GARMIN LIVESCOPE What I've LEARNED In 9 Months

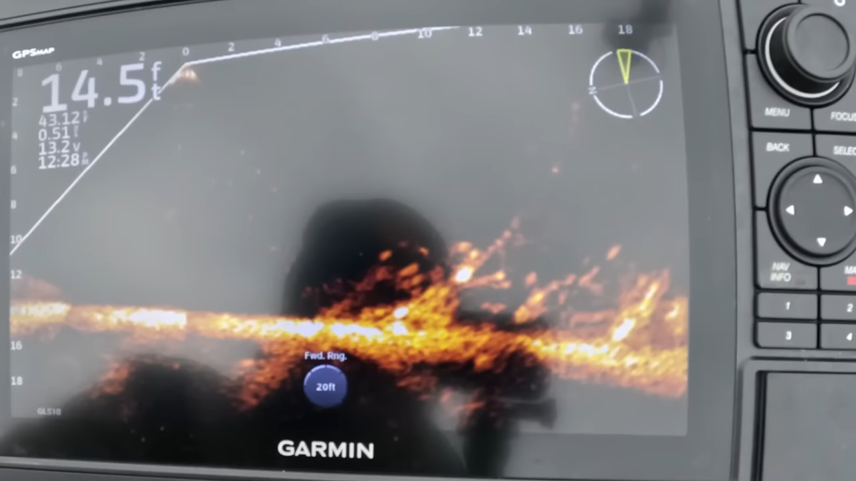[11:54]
On screen: depth 14.5 ft
that's that porcupine there's some hard returns down in there
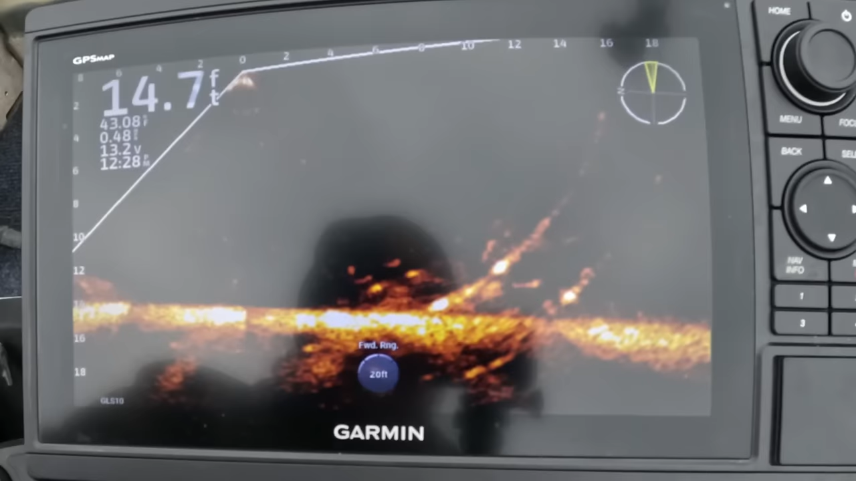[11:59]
On screen: depth 14.7 ft
so there's there's a few fish down in there i mean i really wouldn't fish this i'm not seeing enough to make me want to stop
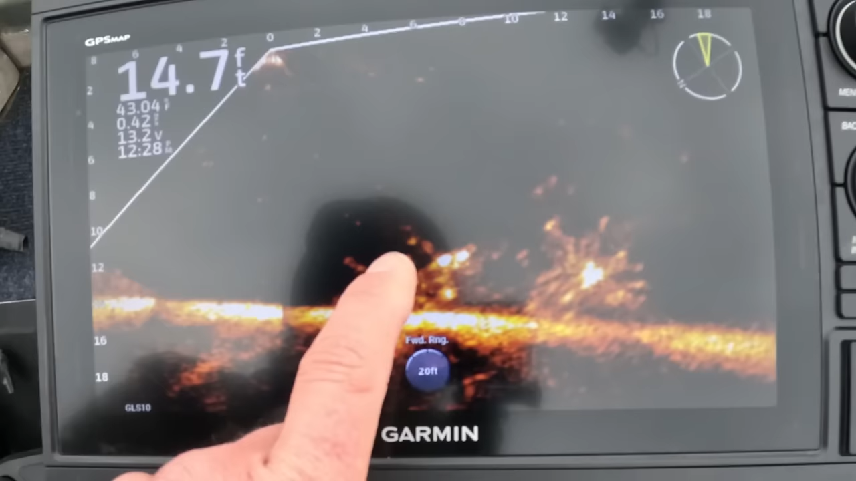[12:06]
On screen: depth 14.7 ft
see fish swimming around in there that's another thing that's really cool about the forward facing sonar is scanning finding something dropping that trailing motor having a look in there see if it's worth fishing
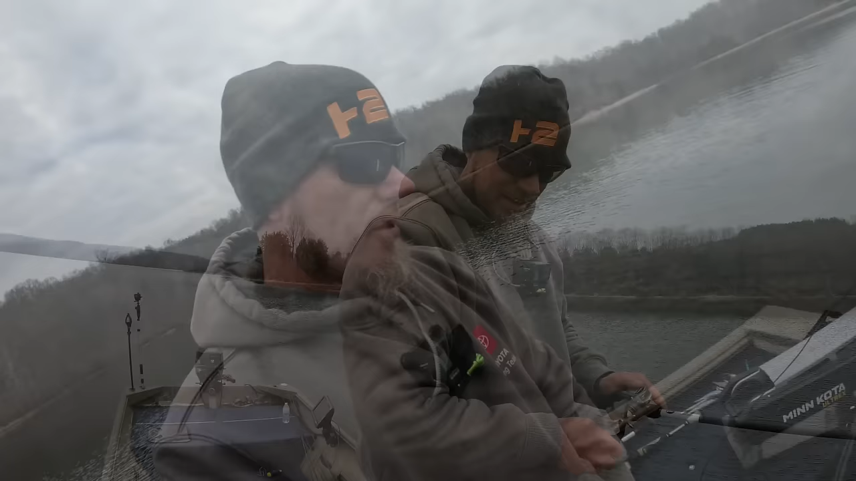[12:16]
you know another thing you tell is how much action are you imparting in your bait with the rod and that's a pretty that
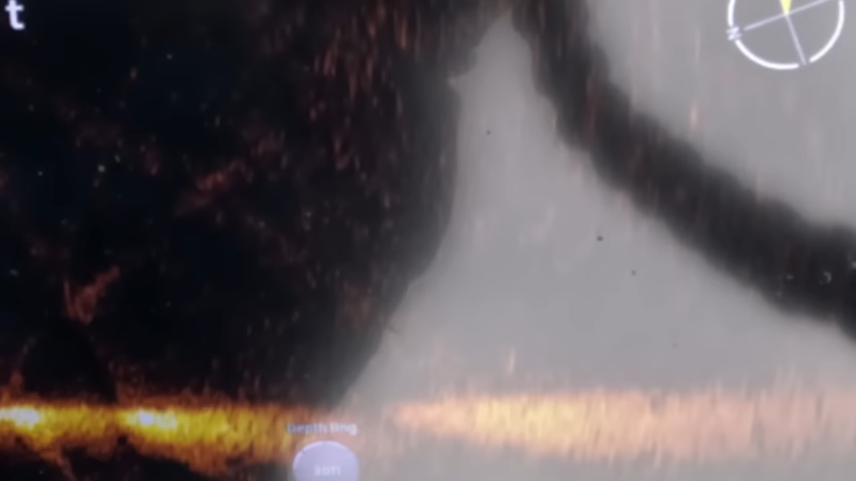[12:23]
bait's jumping up there probably 10 feet off the bottom or something like that then i'm stroking it pretty good and that's about what i would expect
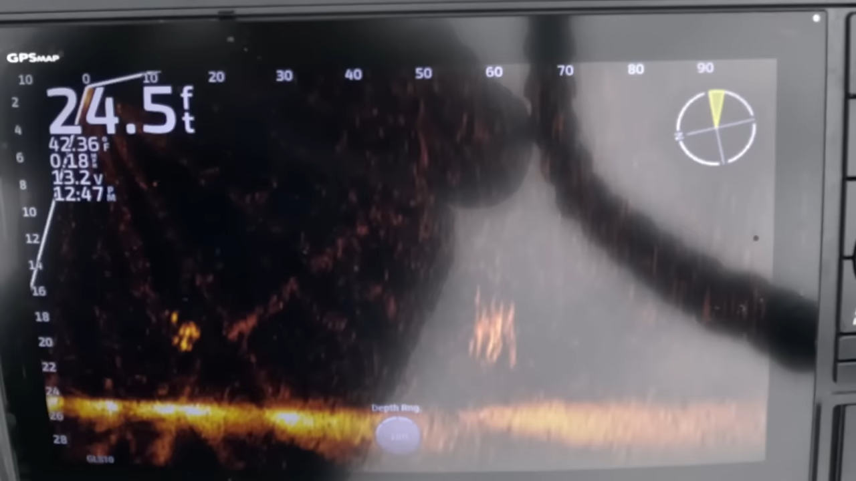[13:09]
On screen: depth 24.5 ft
can see that underspin falling so that was about a perfect cast fish are out there about 55 to 60 and i'm just going to start my retrieve a slow roll and see if anything reacts to the fish or to the bait they're just kind of letting it go by we've got some more that showed up right underneath the boat that's something else you'll see a lot is how many fish gravitate to the boat it's really amazing so right here we've got some brush right
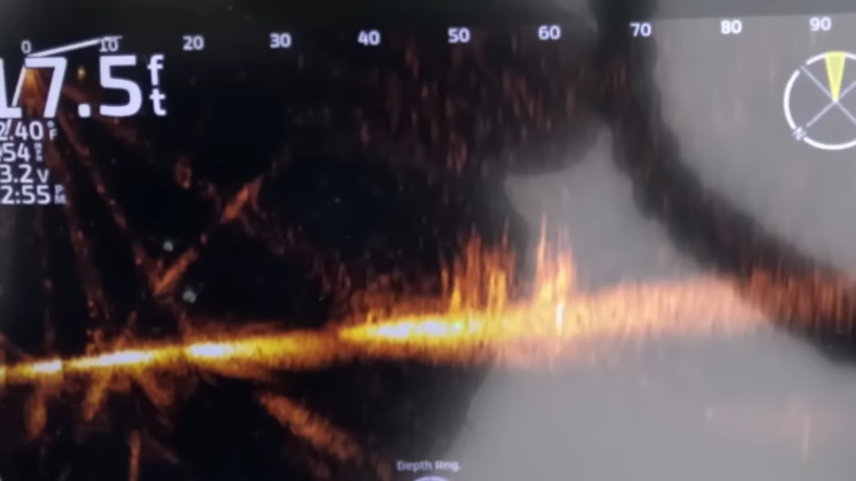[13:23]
here and i want
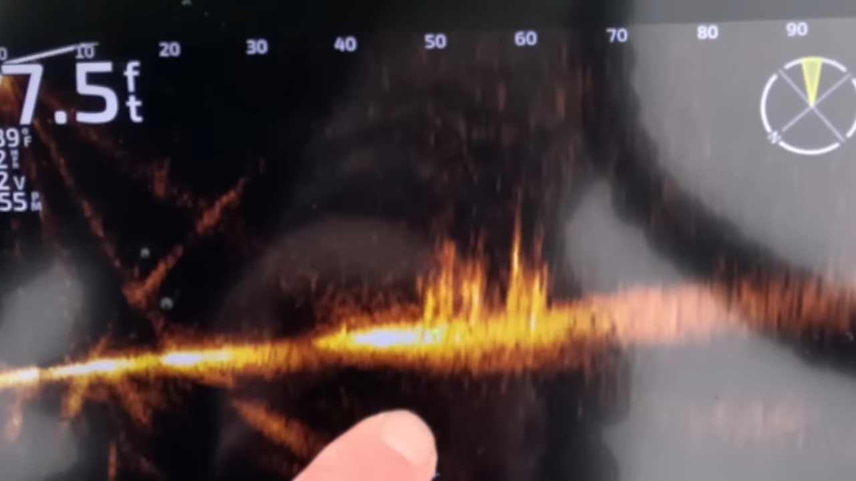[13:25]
to throw this underspin out and i want to be able to reel it right over the top of that brush see if anything comes out and it's so hard to do you can you can do that without this technology
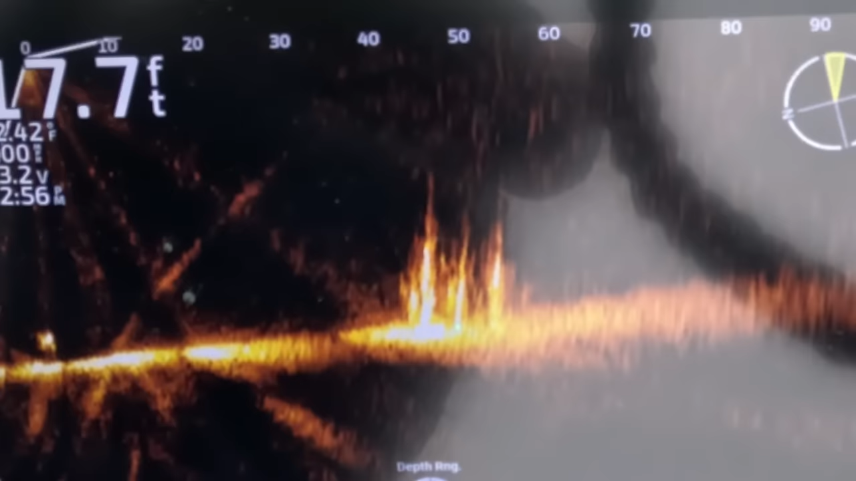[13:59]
going to try to find that underspin once we look at that underspin we're going to start reeling it in see if we can get it right over the top of that stuff so there's my underspin i lost it and it actually sunk down into that stuff and i felt it bump it so make another cast the wind's kind of blowing around here let's make another cast see if we can get it all lined up like we need to to see it properly work we wanted to land right in that cone
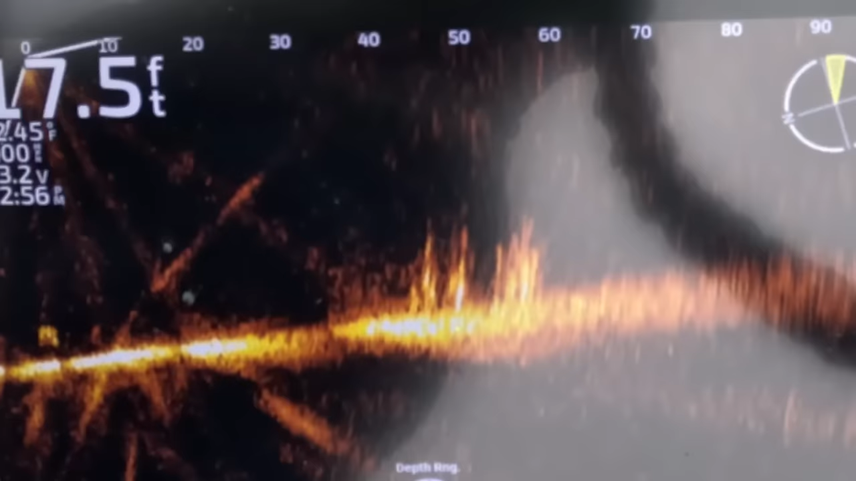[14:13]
and there it is falling right there so that's my underspin so i want to start that retrieve try to keep it right over the top of that rush as close as i can
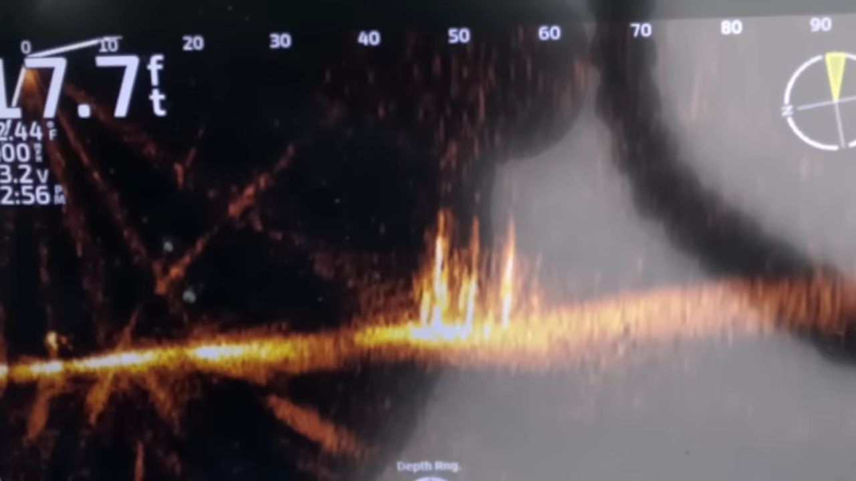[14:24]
we're coming right over like we need to
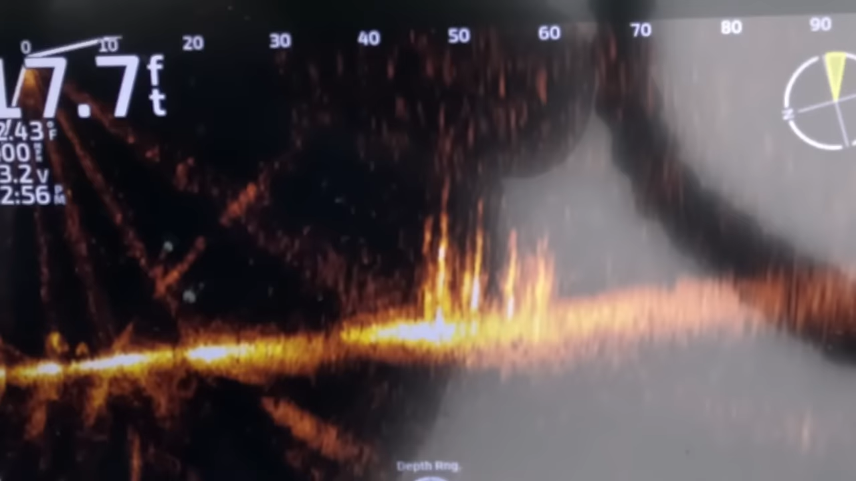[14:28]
there's the underspin now nothing nothing came out and looked at it and we only need to make a few cast to see if there's anything in there it didn't really see much in there there's a few fish in there